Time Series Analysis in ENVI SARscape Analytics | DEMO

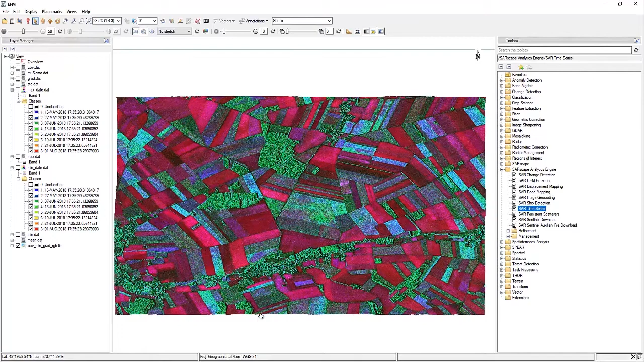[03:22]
And lastly, we have our covariance minimum gradient output that shows all the different changes that are occurring. And that will be the end of our second ENVY Sarscape analytic. I look forward to seeing you guys for the next one.